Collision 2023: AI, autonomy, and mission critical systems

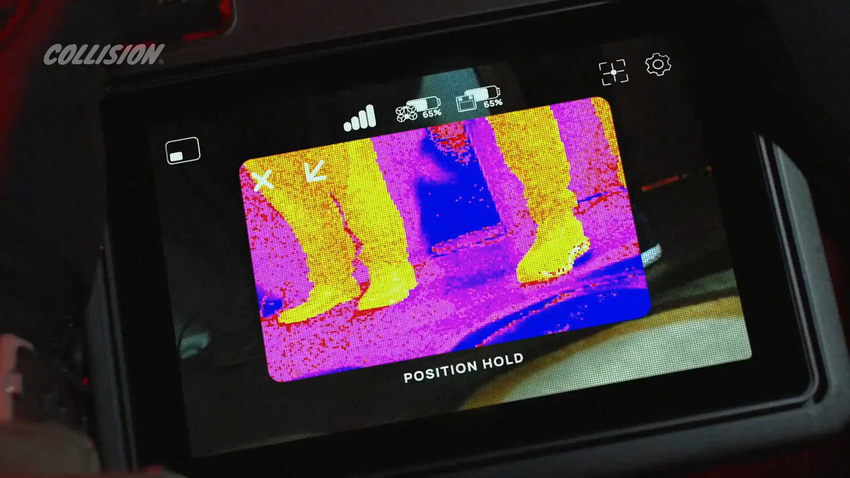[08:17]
it is a semi-autonomous system um so it's utilizing a couple of